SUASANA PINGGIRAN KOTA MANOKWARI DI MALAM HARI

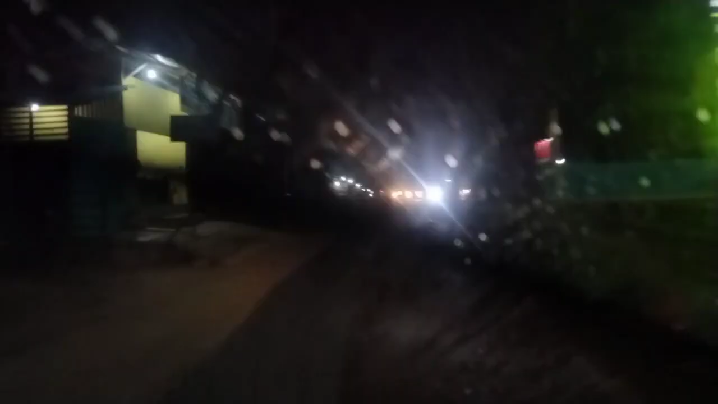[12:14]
Ada kantor bupati, ada kantor DPRD Kabupaten Manokwari. Ya. Tetapi jalan yang kita akan ditempuh bukan melalui jalan ke atas sana. Nah itu arah yang menuju kantor bupati dan kantor dewan DPR, DPRD Kabupaten Manokwari.
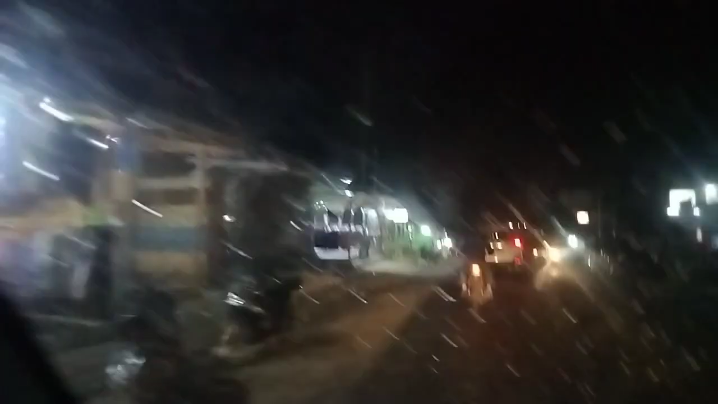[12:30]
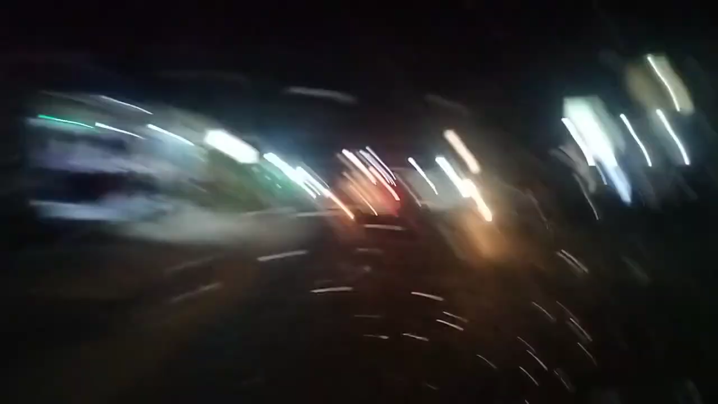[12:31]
Nah, sementara kita lanjutkan perjalanan menuju kota Manokwari.
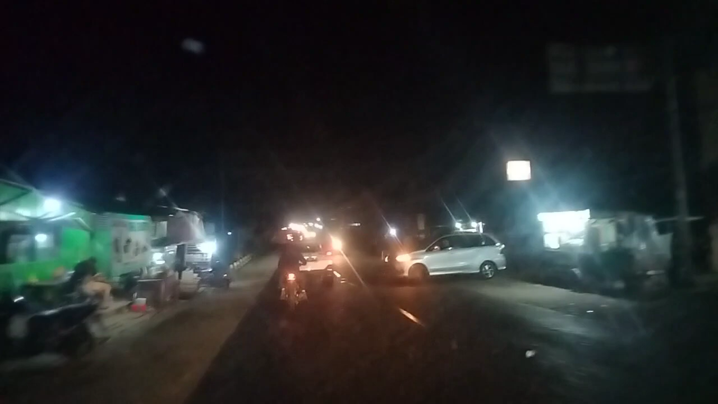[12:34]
Masih tetap berada di jalan baru di Sogun, kita naik ke atas tapi di Sogun. Nah di, kita hampir mendekati sudah di bawah ini ya, sudah sampai di kantor MUI di atas sana ya, MUI Papua Barat.
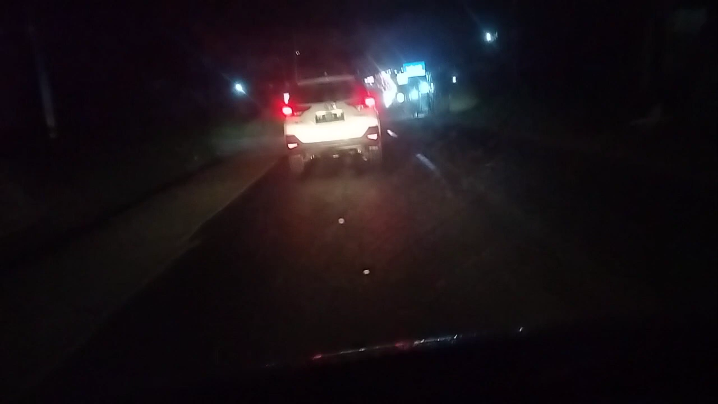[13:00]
Nah semakin mendekati kota, kendaraan sepertinya terlihat mulai padat ya. Bahkan ya sedikit agak macet karena sudah mulai banyak kendaraan ini. Ini lampunya merah. Aku pakai ini.
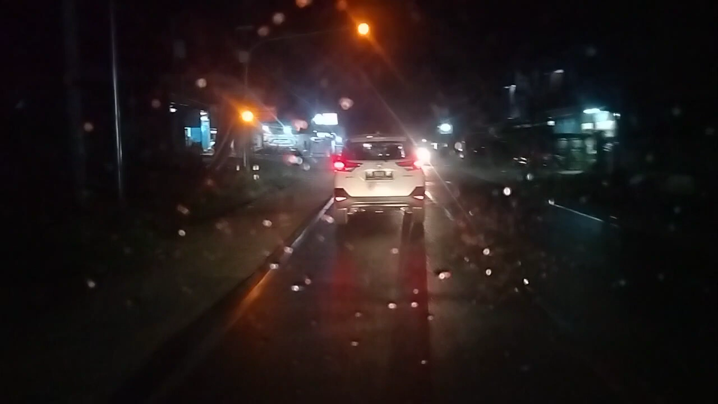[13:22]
Ini kan merah, toh lampunya toh. Itu putih. Terlihat padat di sebelah kanan jalan juga ya. Sehingga pas sopir sudah belum enggak berani untuk menyalip. Ada lampu biru. Sehingga kita terpaksa harus sabar mengikuti
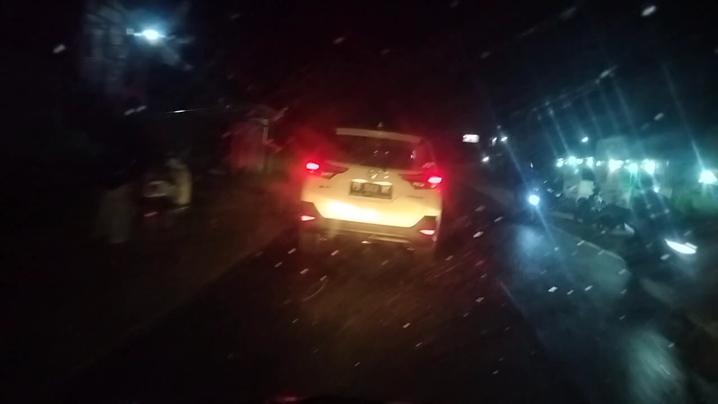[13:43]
mobil yang ada di depan. Nah ini motor berusaha untuk nyalip ini walaupun agak kedinginan.
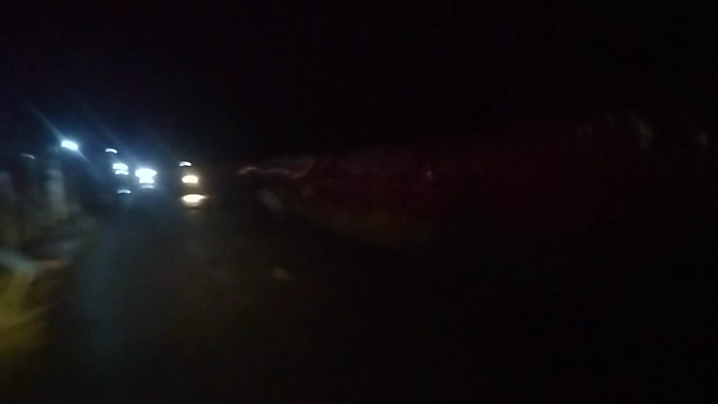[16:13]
Nah di sebelah sana itu terlihat ya pagar seng ya dengan warna hitam, warna merah. Nah itu pagar apa ya? Ya itu pagar bandara itu. Pagar bandara yang sedang melakukan perluasan ya, panjang agar karena bandara di Manokwari ini kurang begitu panjang, akhirnya landasannya
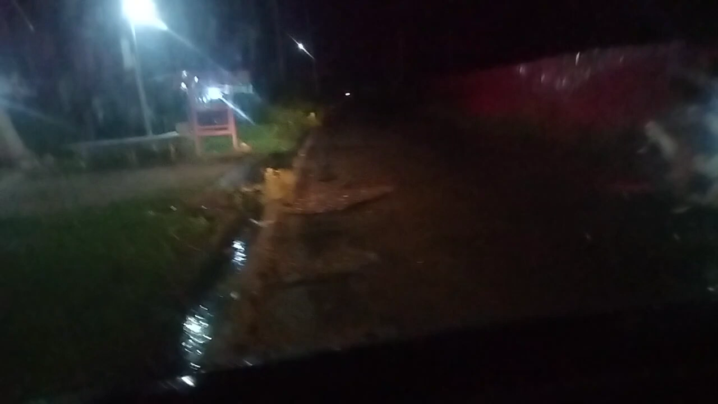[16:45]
diperpanjang dengan melakukan penggusuran ya dari tanah warga yang ada ya, tentunya dengan ganti rugi yang cukup memuaskan lah. Sehingga diharapkan bandara Manokwari ini ya paling tidak
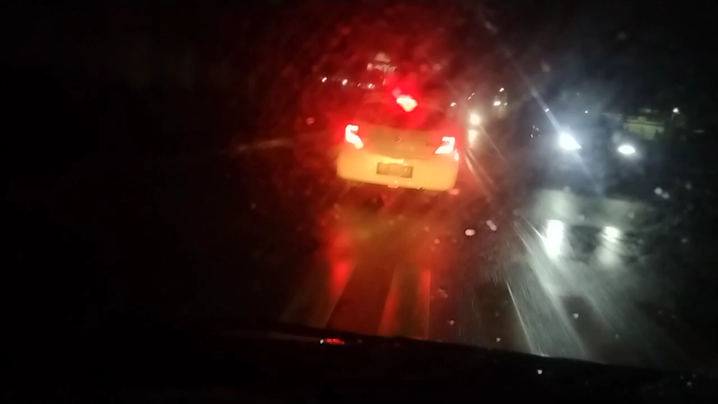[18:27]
Nah di sini di pertigaan Beringin ya, kita belok masuk belok kanan. Melihat pasar ya di suasana malam. Pohon beringinnya besar sekali. Nah terlihat pohon beringinnya itu ya cukup besar ya, dijadikan nama jalan, jalan Beringin.
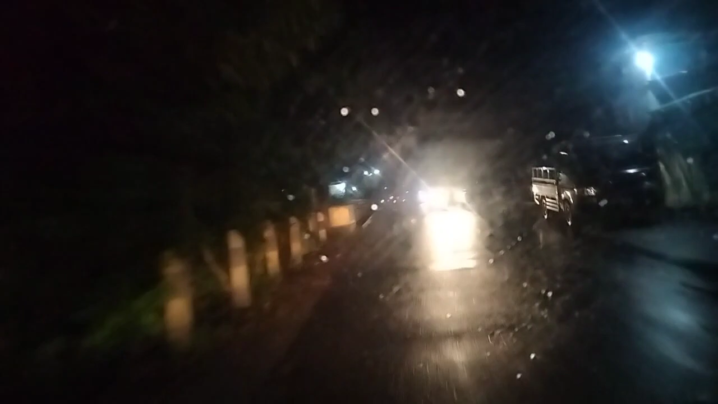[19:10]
Ada Kali Dingin di sini. Hitam pak. Hampir nabrak orang. Sedikit lagi. Lawan arus jembatan. Kali Dingin. Terakhir kelihatan hitam. Hitam. Gua udah tahu supaya kalau. Yang makhluk kau. Hampir sang sopir nabrak orang. Tapi alhamdulillah bisa dikendalikan. Orangnya kaget, supirnya juga agak kaget juga. Nah, ini kita memasuki pasar Wosi.